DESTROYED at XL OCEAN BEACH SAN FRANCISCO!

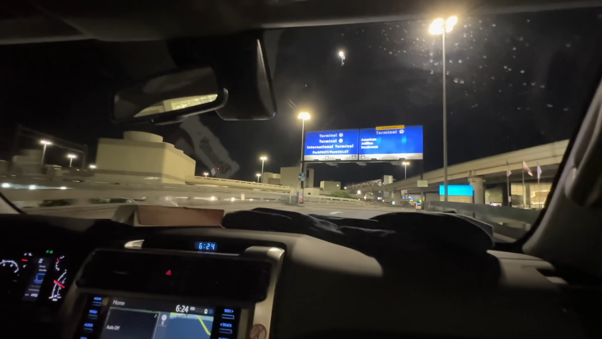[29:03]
Missed it. You missed the turn? Yeah, terminals 2 and 3 is where we gotta go. Oh, you bogged it.